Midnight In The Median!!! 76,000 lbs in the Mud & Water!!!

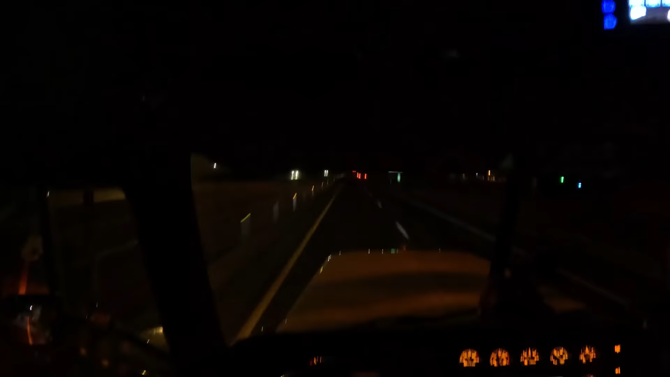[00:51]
Supposed to be just south of this exit, and I see it right there. Hopefully there's a turnaround here.